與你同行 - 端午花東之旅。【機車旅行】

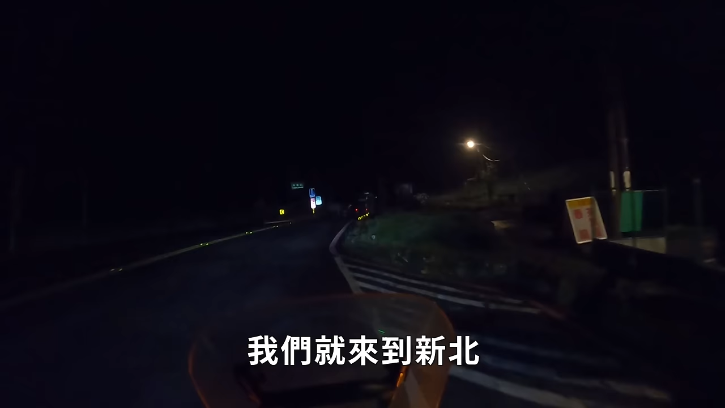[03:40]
我們就來到新北和宜蘭的交界處
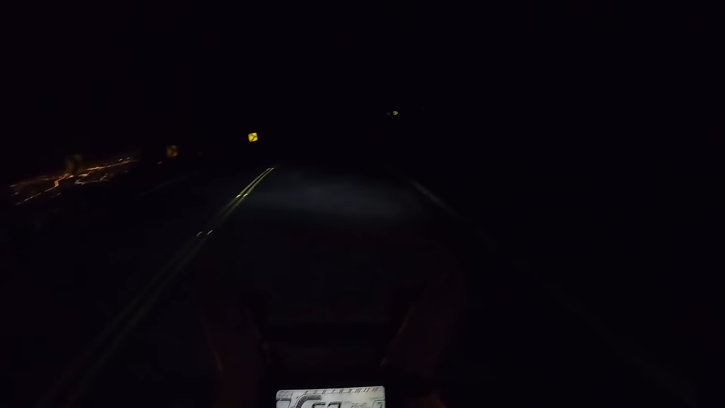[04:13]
一旁的蘭陽平原夜景每過幾個彎就逐漸放大大到我們已經置身其中不復健就來到了平地
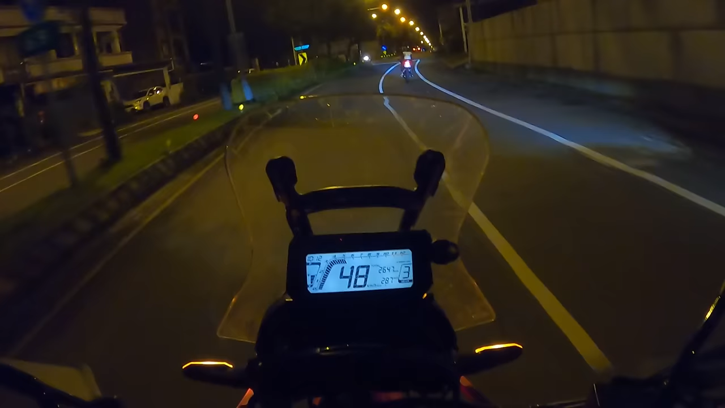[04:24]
右轉續行台九線一小段後轉進一條小巷去我們打算用餐的地方公園農場
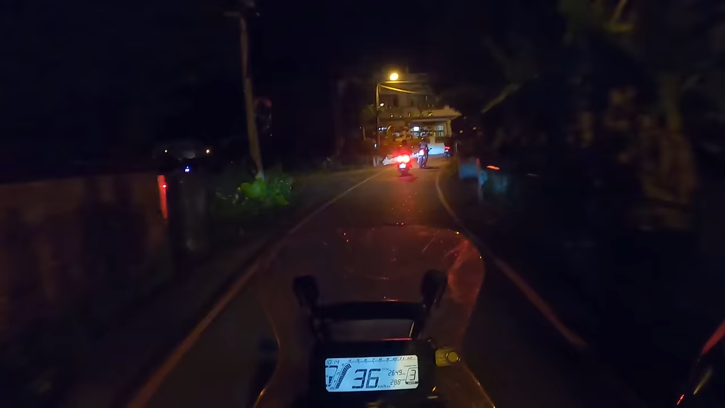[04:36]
我們把機車停在一旁的停車場搭乘店家提供的接駁車上山
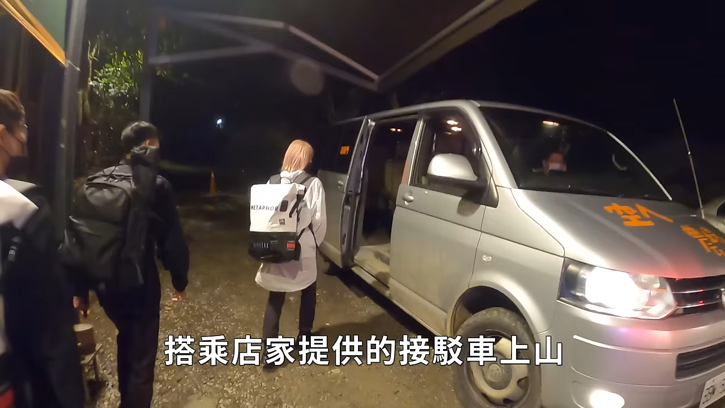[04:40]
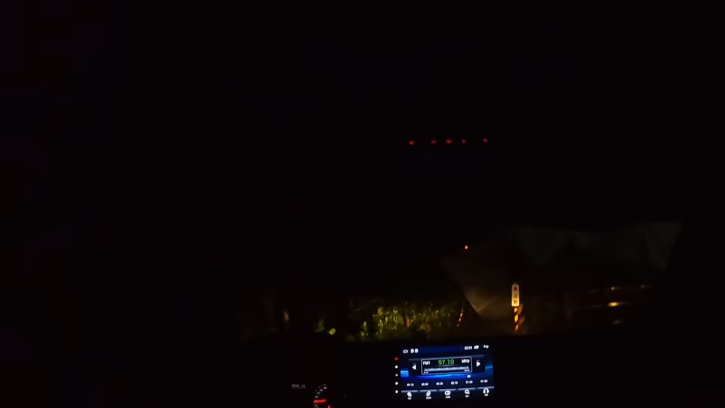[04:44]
司機熟忍的駕駛駛車就像攀岩高手三兩下就爬上山腰來到餐廳所在的地方
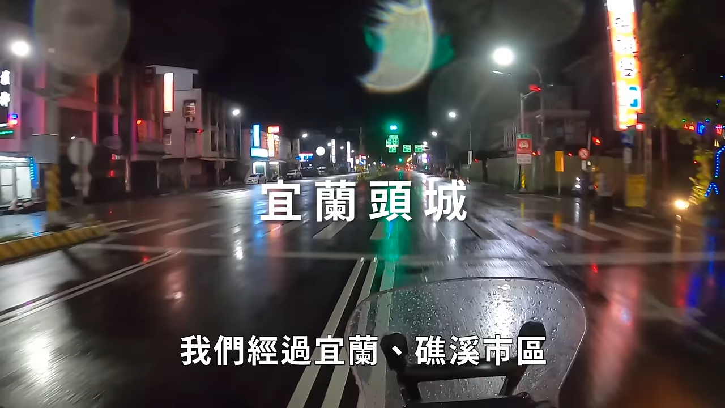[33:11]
再次上路时天已经全黑我们经过宜兰郊西市区往北夷公路前进如果自己一个人在雨天的北夷公路上想必是会起得相当厌世而且战战兢兢两个人有蓝牙
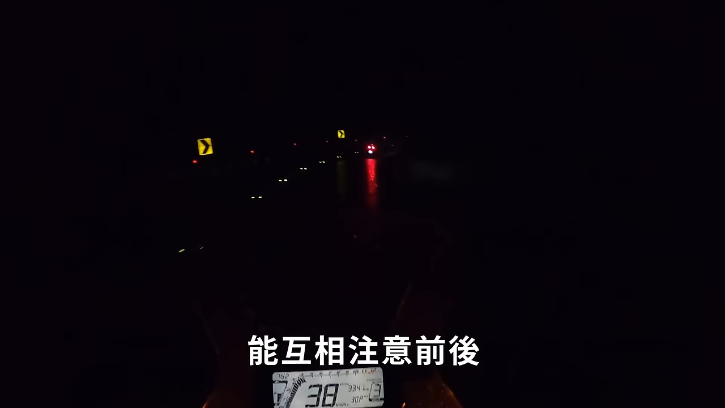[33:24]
耳机通话能互相注意前后便能聊些和眼前的黑暗无关的远方让这段有点折磨人的终章同甘于这几天的回忆共同于最后的